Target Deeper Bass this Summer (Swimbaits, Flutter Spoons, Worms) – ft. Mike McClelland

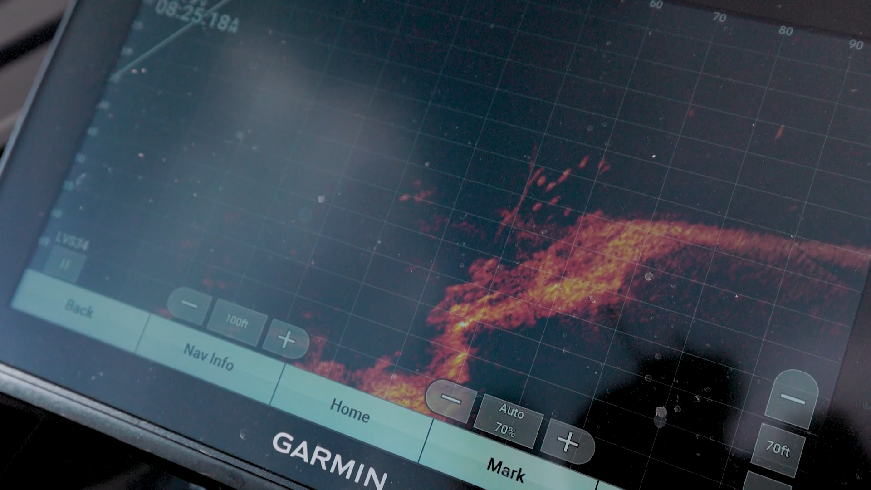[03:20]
that's the thing that a thermocline look at him right there that's the thing that a thermocline does is it will keep those fish at
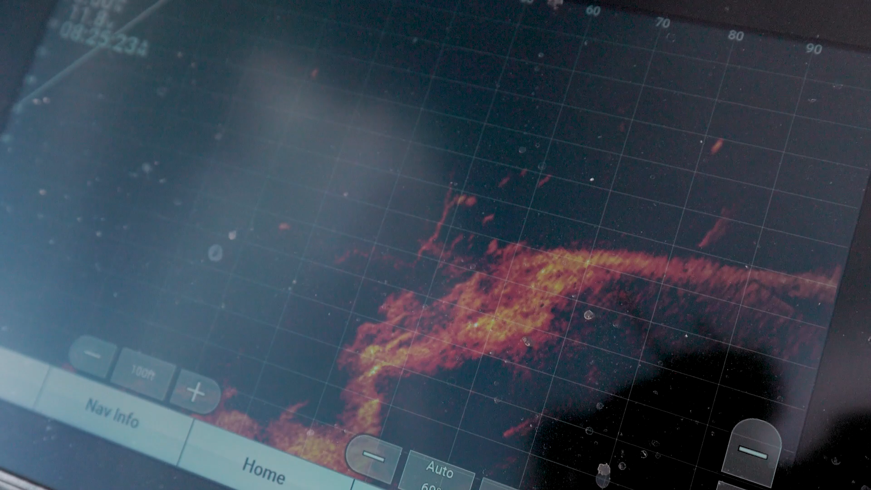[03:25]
a depth you know you won't have to to fish so many
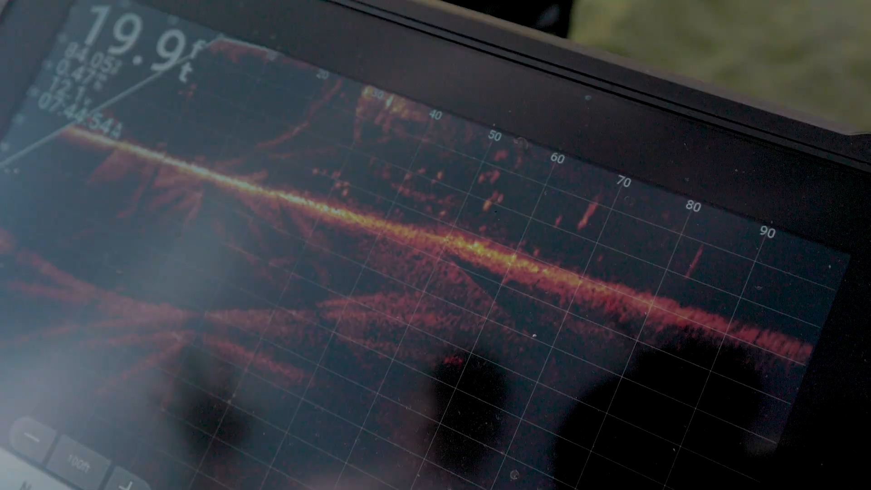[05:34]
i pulled up to this dock and i mean this is a perfect place you know there's a lot of different ways to catch them this time of year but i pulled up to this dock
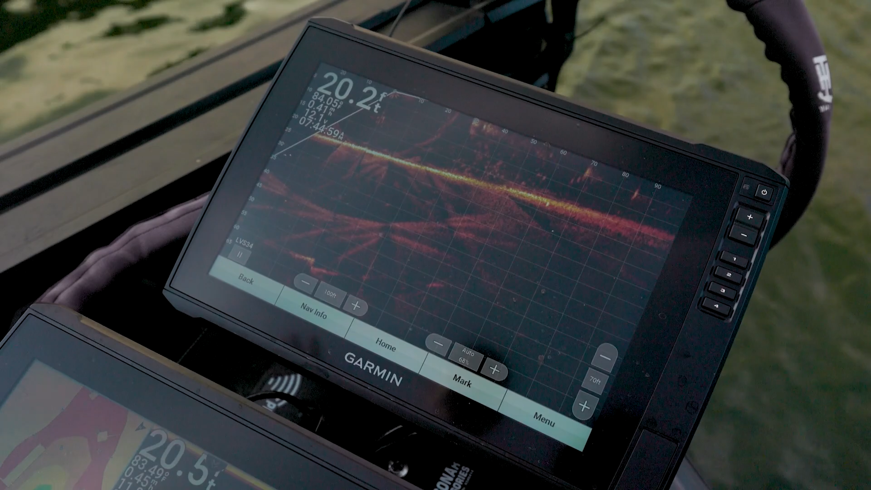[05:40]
this school of gizzard shed you can see them right there was actually sitting on the corner of this dock in the shade and i could see a spot or two that look like a bass in fact there's a couple good marks in them right
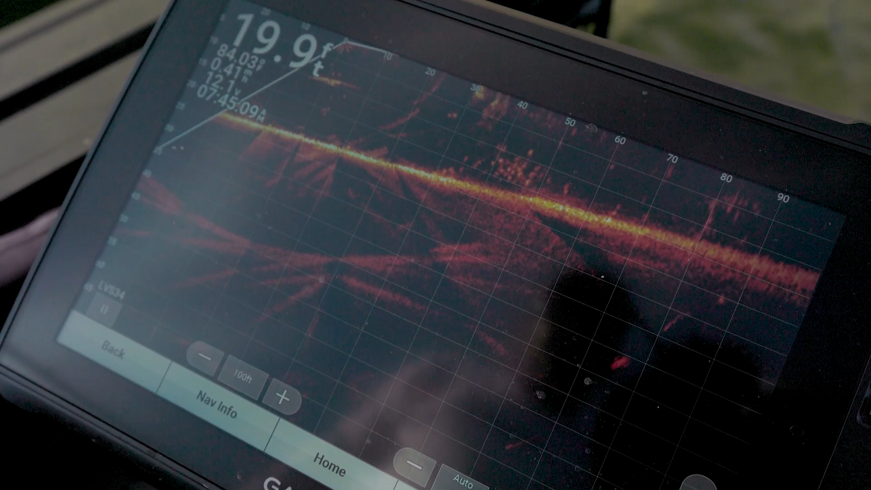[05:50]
On screen: depth 19.9 ft
now but uh pulled up there through that little 2.8 swimmer in there let it hit the bottom
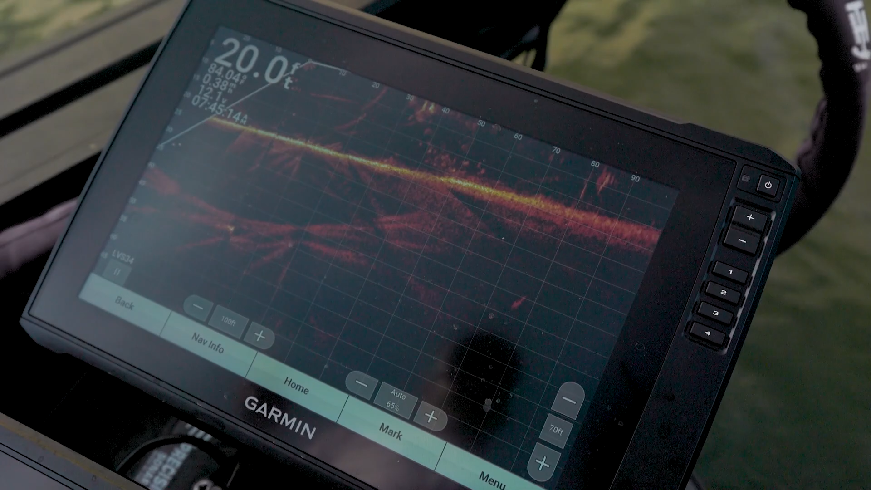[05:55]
just started winding it i mean i never felt the fish bite it just started loading lean back on it
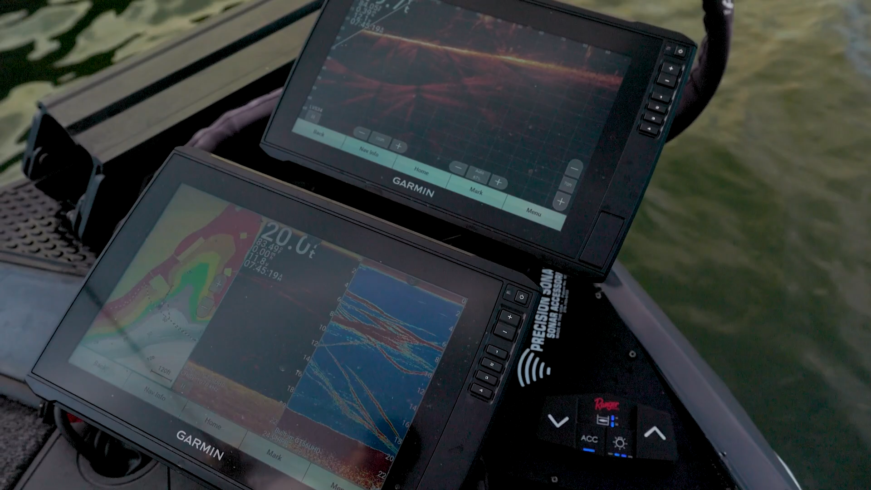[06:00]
and uh there it is but you can see those gizzards they're moving quite a bit i mean
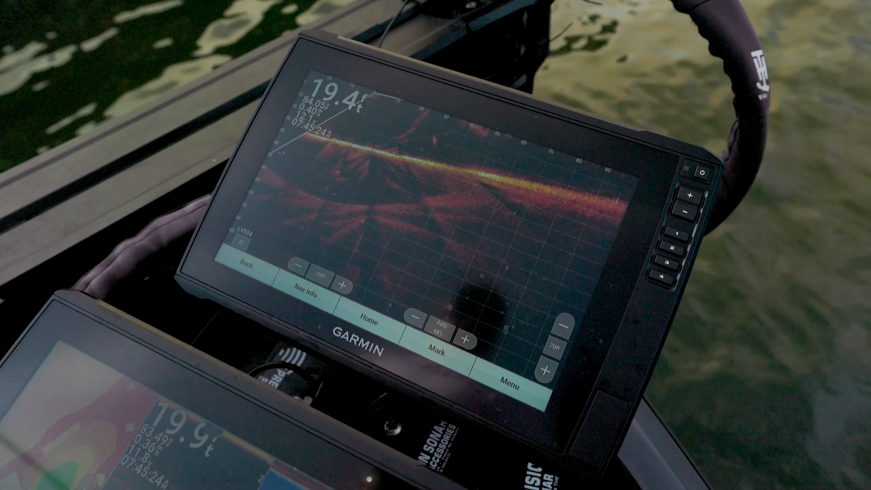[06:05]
the key though this time of year there they are again but they just they'll they'll run
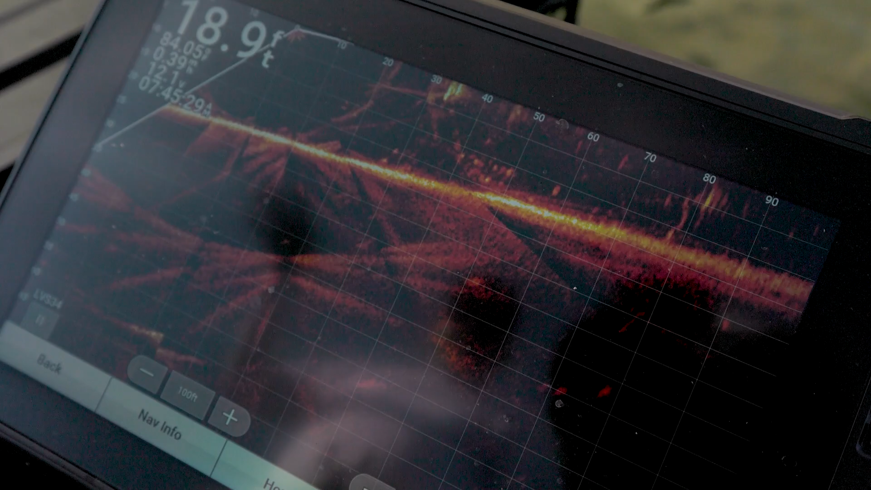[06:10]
On screen: depth 18.9 ft
up and down the shade line of this dock usually early in the morning and then after the sun gets up really
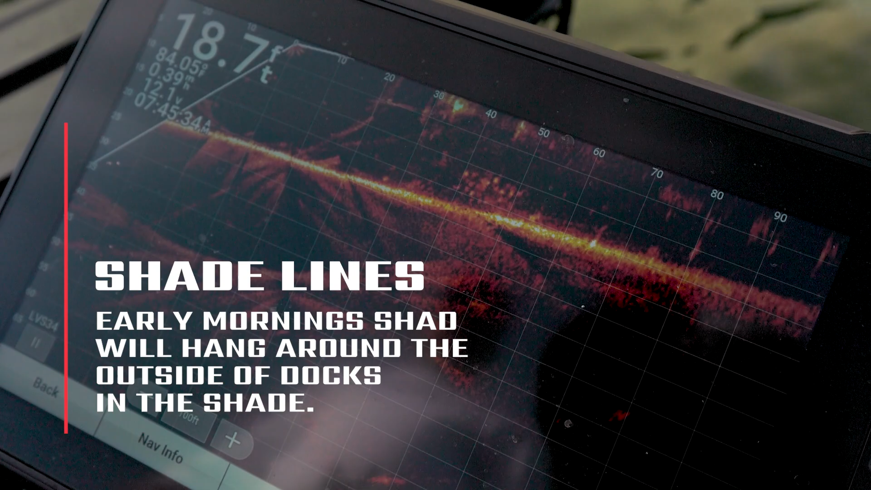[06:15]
On screen: depth 18.7 ft
good a lot of times they just tuck back up under the dock but early in the morning when these fish are out
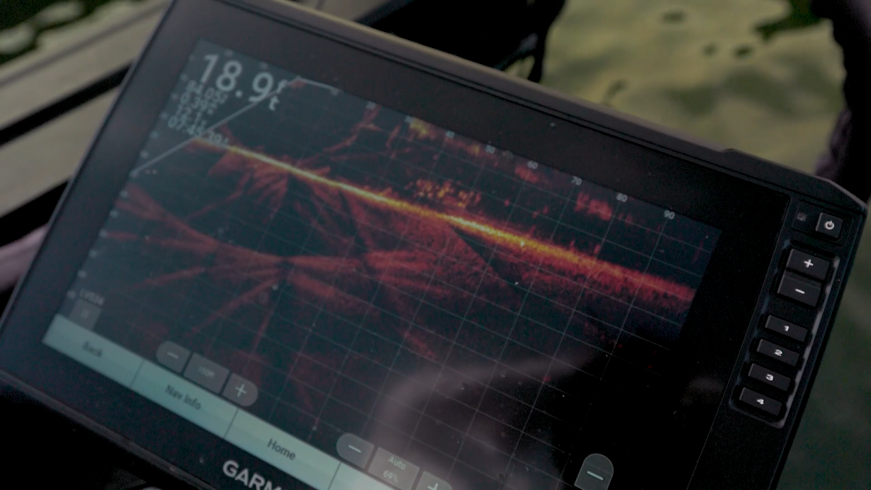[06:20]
On screen: depth 18.9 ft
cruising feeding you can catch some of them
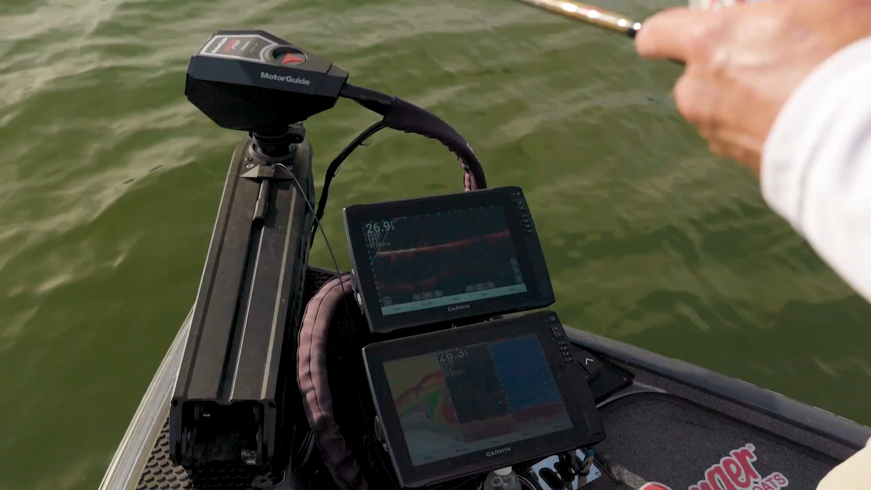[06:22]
when you look at this bank over here behind me i mean it all looks pretty flat